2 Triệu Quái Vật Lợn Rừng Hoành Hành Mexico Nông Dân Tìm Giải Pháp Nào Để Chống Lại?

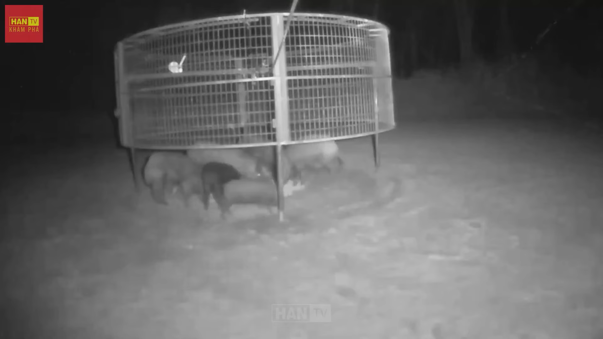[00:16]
Hãy cùng Han khám phá, theo dõi video sau đây để xem giải pháp mà người dân Mexico kiểm soát lợn rừng có khác với người Mỹ và Canada không nhé!
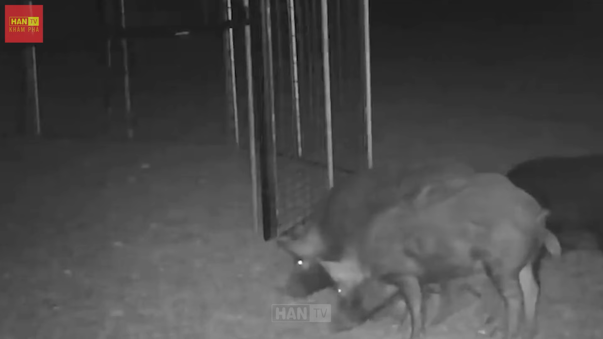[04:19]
Bẫy này hoạt động theo nguyên tắc cơ học đơn giản, kích hoạt cửa bẫy sập xuống để tóm gọn lợn rừng.
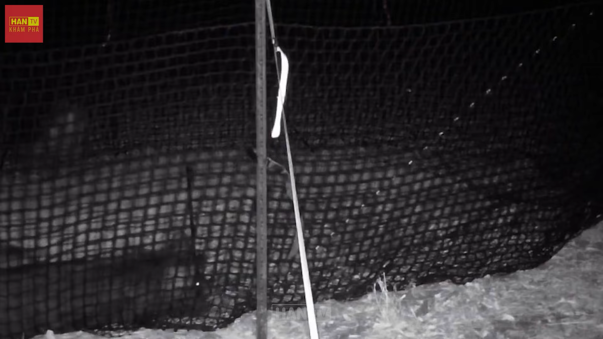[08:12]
Điều này là hoàn toàn không thể nhé, vì càng cố gắng trốn thoát, chúng càng bị mắc kẹt trong bẫy.
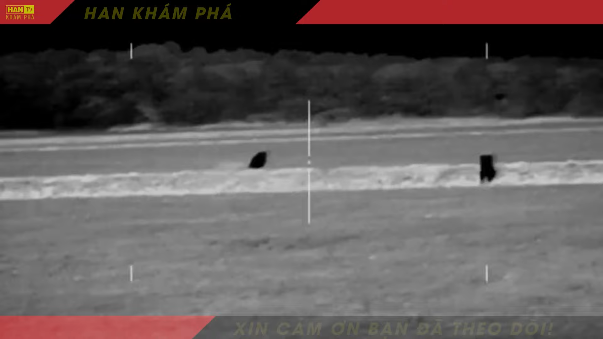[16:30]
Các thợ săn sử dụng dụng cụ săn bắn hiện đại để đảm bảo hiệu quả.
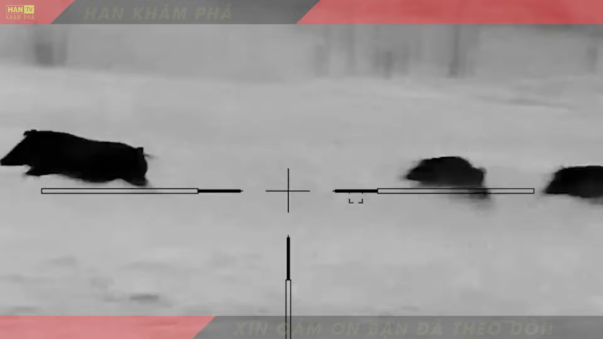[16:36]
Sau khi tiêu diệt lợn rừng, xác của chúng được thu gom và mang về. Nếu bạn thấy video ngày hôm nay là thú vị, hãy để lại số hay dưới phần bình luận nhé. Cảm ơn các bạn.